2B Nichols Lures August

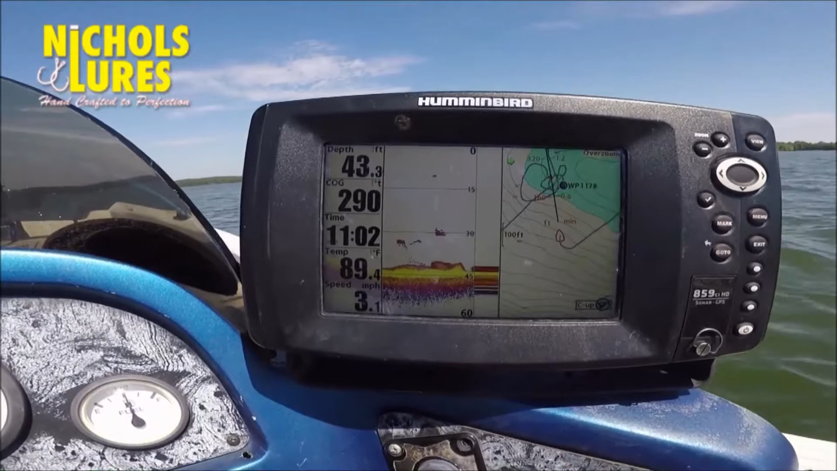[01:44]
On screen: depth 43.3 ft, water 89.4°F, speed 3.1 mph
this spot and uh you can see I had the the target area depth that I'm searching uh colored and so I know the outside perimeter of that line is the target depth that I'm I'm looking at and basically all I'm gonna do
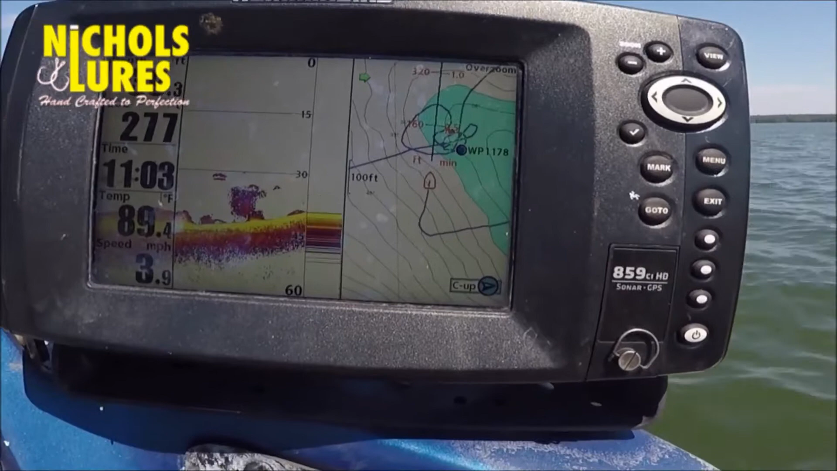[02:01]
On screen: water 89.4°F, speed 3.9 mph
is uh I'm just gonna go over top of it and see if I see any fish
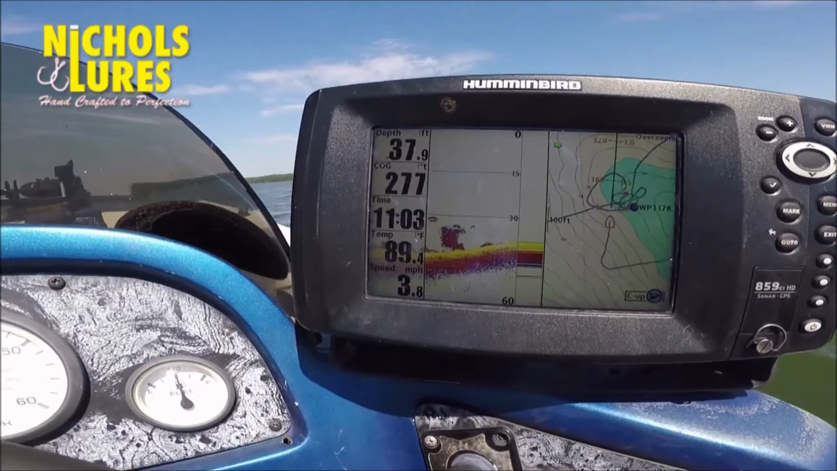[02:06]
On screen: depth 37.9 ft, water 89.4°F, speed 3.8 mph
and what we have right here we got we got uh shad that's just shad right here they're hugging tight
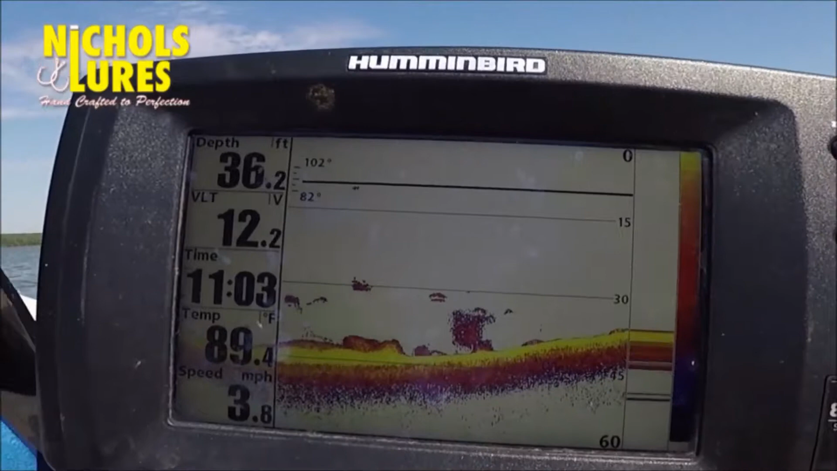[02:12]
On screen: depth 36.2 ft, water 89.4°F, speed 3.8 mph
to the to the bottom we've got some white perch uh white perch tend to spread out uh you'll also have some basket down there and all that too
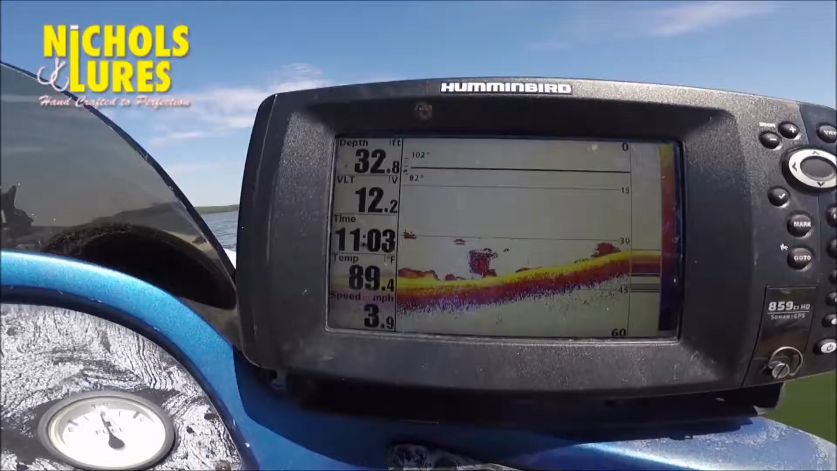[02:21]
On screen: depth 32.8 ft, water 89.4°F, speed 3.9 mph
uh holding close to the bottom and
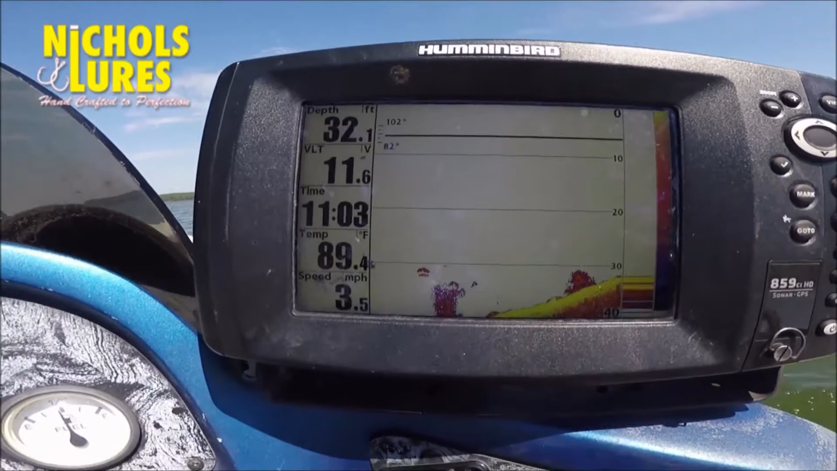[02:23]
On screen: depth 32.1 ft, water 89.4°F, speed 3.5 mph
uh I'm just gonna go I've got my shortcut key set right uh we're just gonna go over
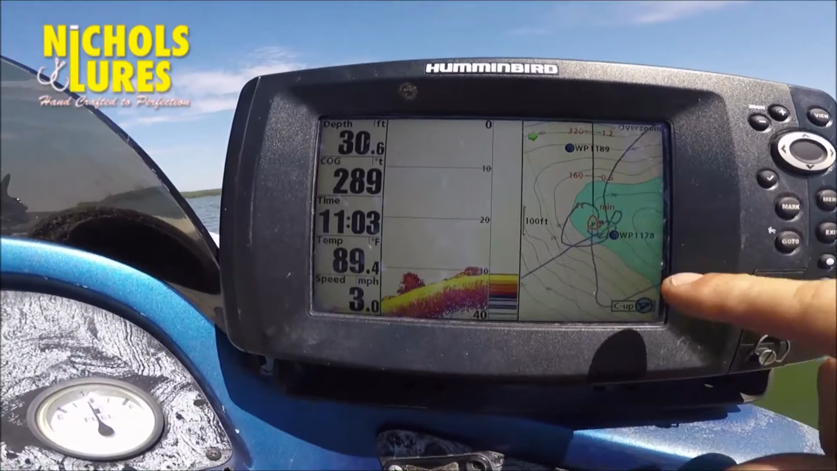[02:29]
On screen: depth 30.6 ft, water 89.4°F, speed 3.0 mph
top of the uh end of this it's in 30 feet of water and I'll start a little bit shallower than I'm than
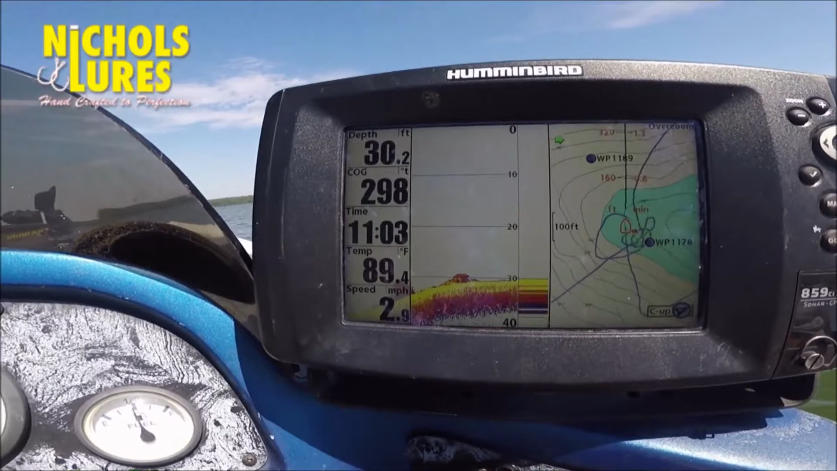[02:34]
On screen: depth 30.2 ft, water 89.4°F, speed 2.9 mph
what I'm actually looking for because I want to see if they're up higher than the target depth that I'm looking